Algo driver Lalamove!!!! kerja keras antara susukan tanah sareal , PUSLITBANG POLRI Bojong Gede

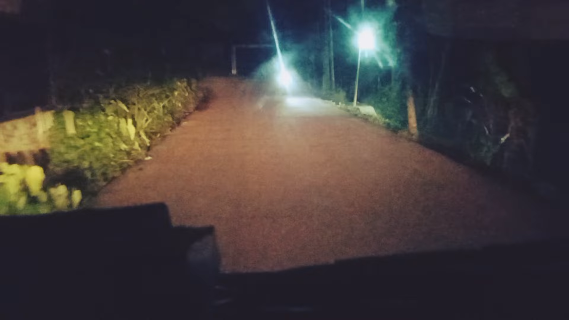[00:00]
Assalamualaikum warahmatullahi wabarakatuh Malam ini kita dapet orderan ke daerah apa namanya ini di? Sepi sekali Tanah Sereal Daerah susukan ini ya Malam-malam begini kita selalu bersuang Kita di doang untuk menyeramkan Kita
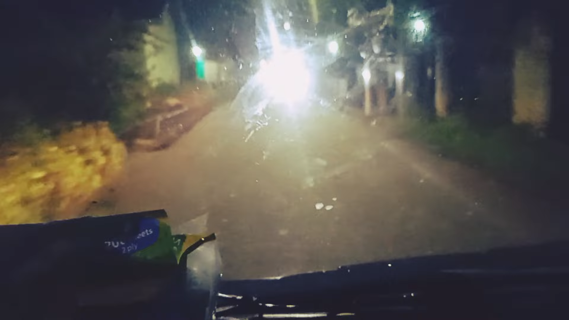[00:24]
bersuang untuk menghidupi diri sendiri Dan menghidupi orang-orang di bawah perlindungan dan pertanggungan